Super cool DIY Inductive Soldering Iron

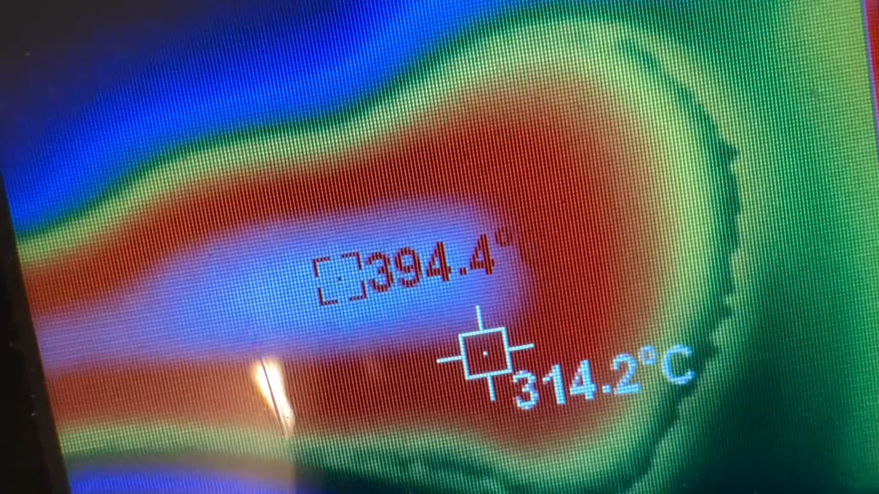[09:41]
On screen: spot 314.2°C
here's a quick thermal analysis of the soldering tip it heats up really fast